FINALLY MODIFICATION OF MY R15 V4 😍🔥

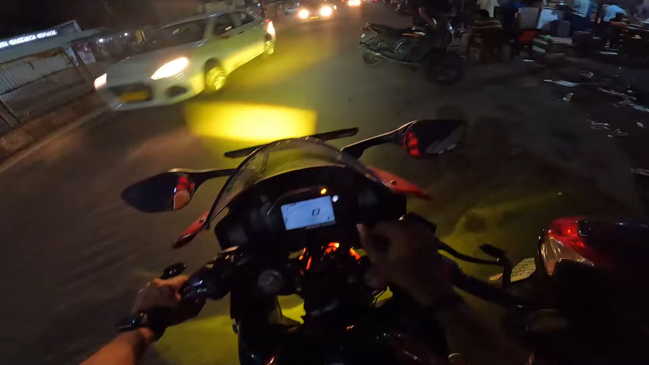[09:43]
लाइट कैसा दिख रहा है अभी? लाइट का सेटिंग ही तो गलत है, ये कैसा फोकस पड़ रहा है? देखिए लाइट का फोकस देखिए,